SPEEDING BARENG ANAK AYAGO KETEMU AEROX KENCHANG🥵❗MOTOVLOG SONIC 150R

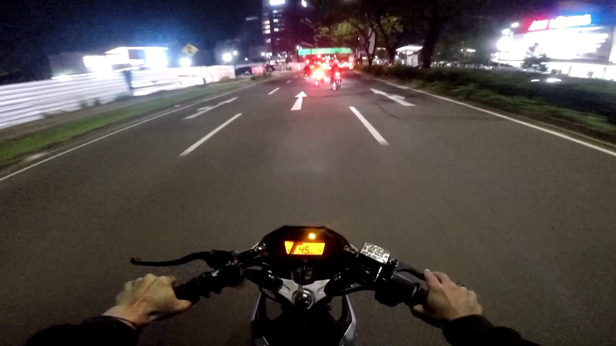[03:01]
Wih, lurus dong, lurus bang, lurus, lurus. Nih kalau lurus seru coy.
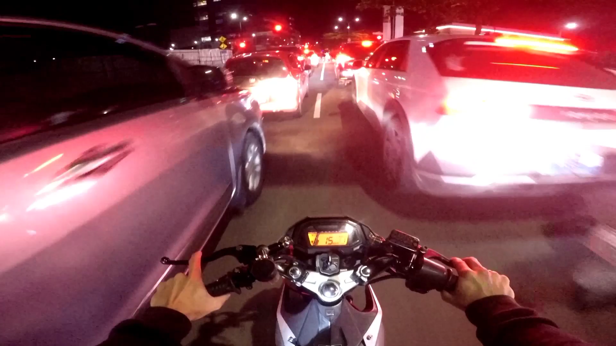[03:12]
Anjir, padahal metik ya coy, itu pakai knalpot berisik, tapi engker banget coy. Ya,
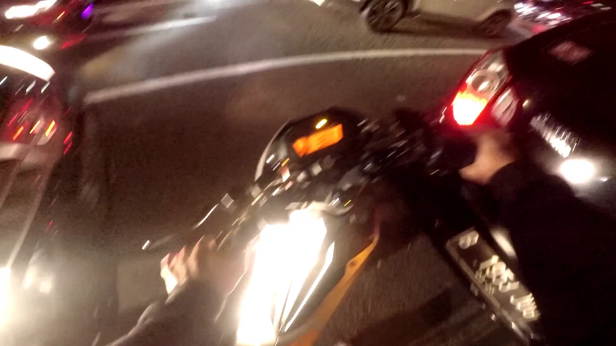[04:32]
Anjir, nggak pakai rok ini banget coy, ngadan banget ngegosnya gini banget coy.
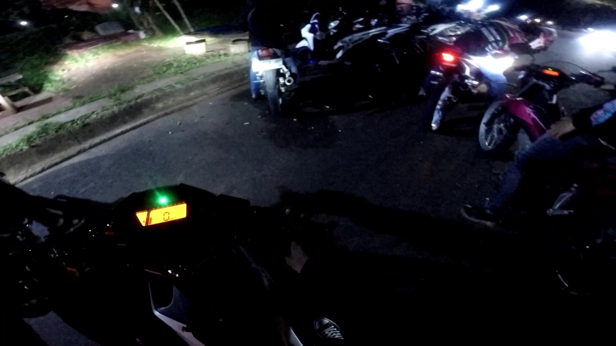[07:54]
Ayo. Yo coy, kita jalan. Di belakang aja lah coy. Kita jalan santai nih. Rame banget di sini coy. Gue udah jarang nongkrong-nongkrong kayak gini nih.